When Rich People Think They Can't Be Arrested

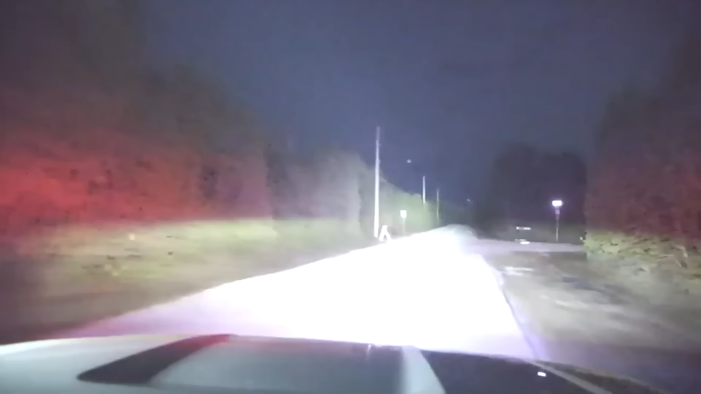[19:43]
Turn off the vehicle! Sheriff's office!
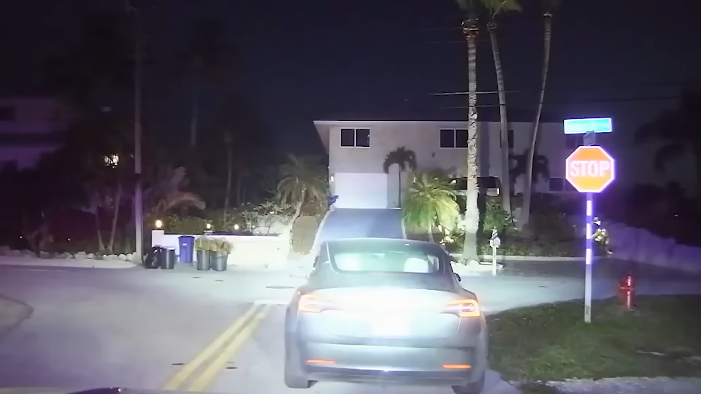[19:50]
The Tesla decides to pull over at this stop sign instead.
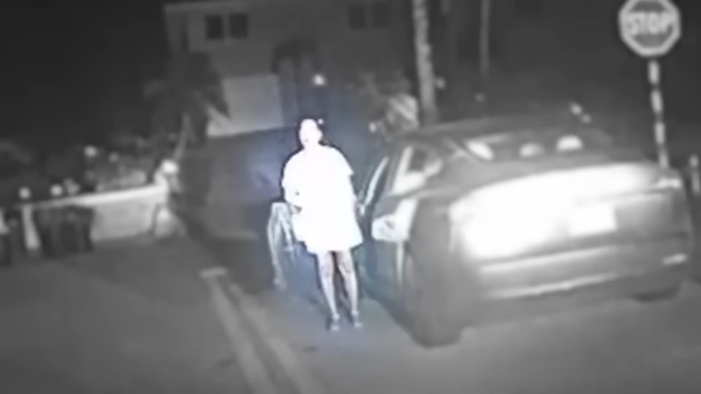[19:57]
The driver then starts to talk with the officer, but it's clear she's more than a little confused. Hold it! Stay in the f***ing vehicle!
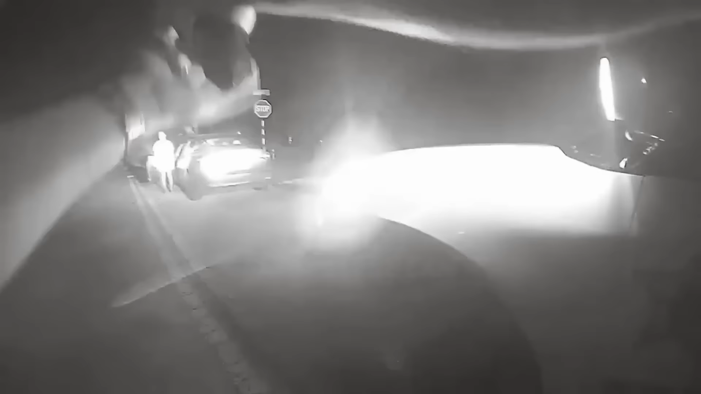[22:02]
This girl intentionally ignored order after order from the officer and fled the scene multiple times.
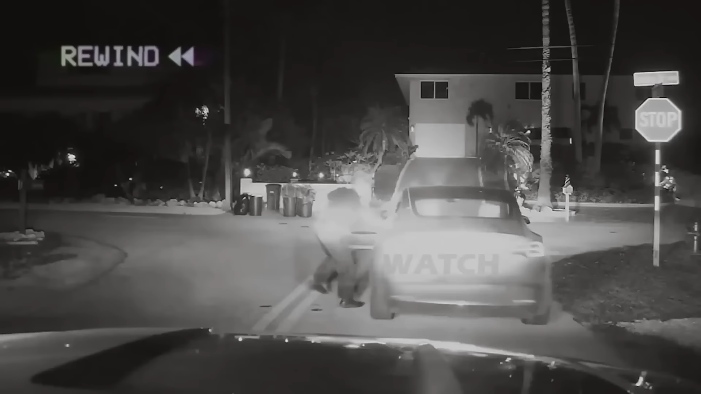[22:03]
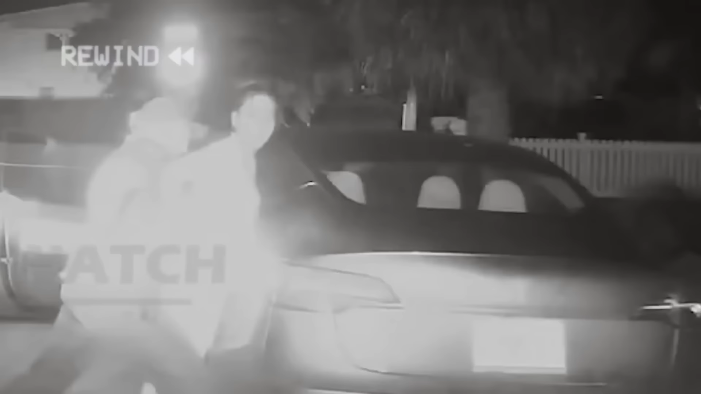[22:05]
If she doesn't know what she did wrong, that's entirely her fault.
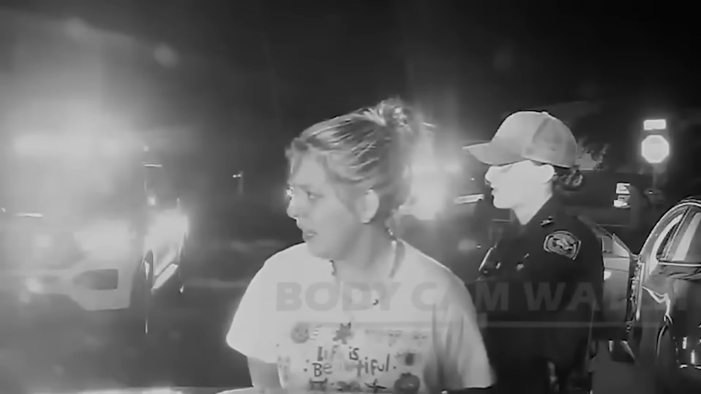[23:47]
Just take a look at her expression and behavior as the cop tries to explain how horribly she's been acting.
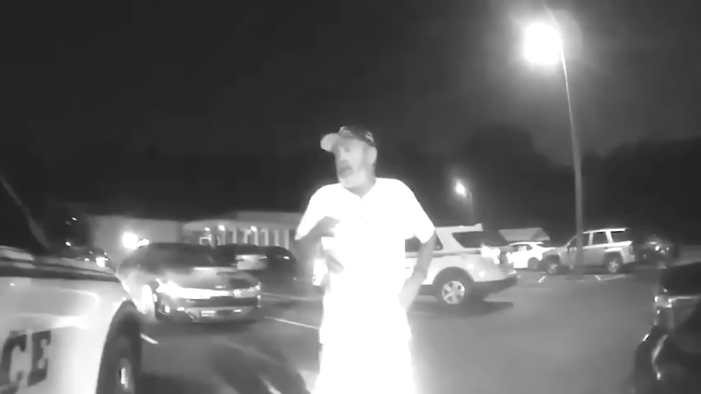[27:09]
This girl was approached by a bar owner after he spotted her trying to drive away after drinking far too much.
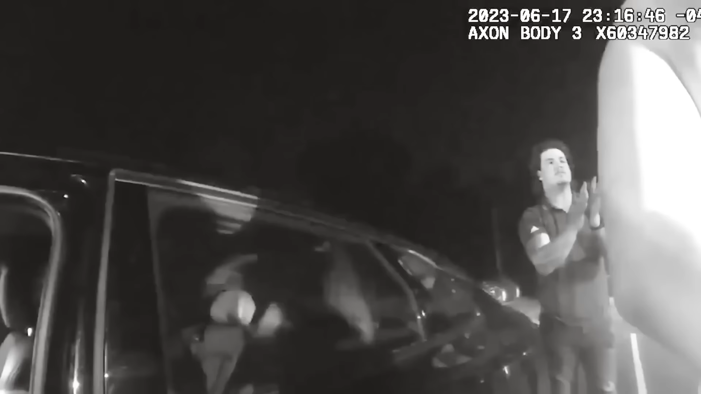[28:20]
This girl went down much easier, but continued to kick off after being put in cuffs. Have a seat in there.
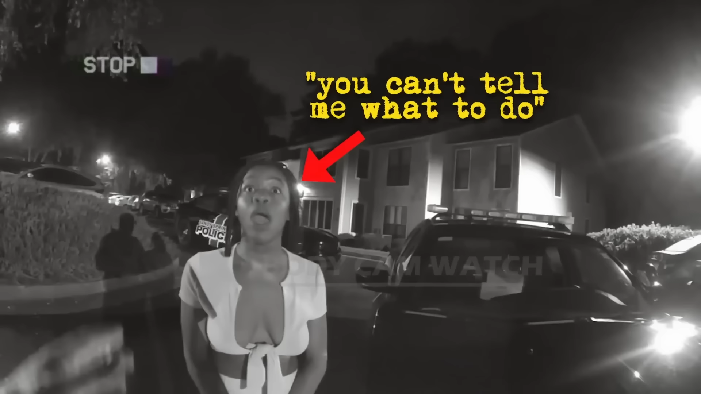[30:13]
This girl seems to be unaware of the fact that, at least when you're breaking the law, the cops are completely allowed to tell you what to do. If she doesn't realize this quickly, she might end up in a bad situation.